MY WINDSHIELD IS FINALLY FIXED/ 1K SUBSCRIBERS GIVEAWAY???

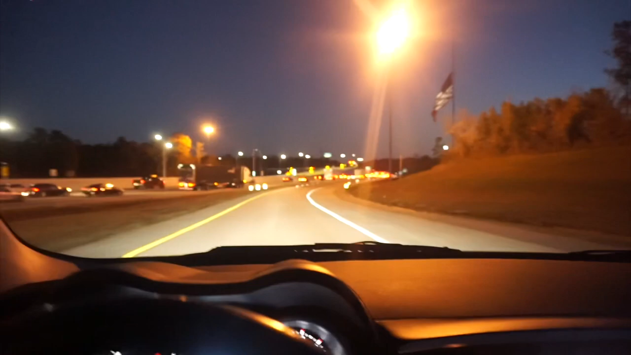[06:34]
What the fuck would be meaning by Atlanta is overpopulated? It is 601 on the south side of Atlanta, and there is traffic. Traffic. Like, almost to a standstill, 15 miles per hour type of traffic.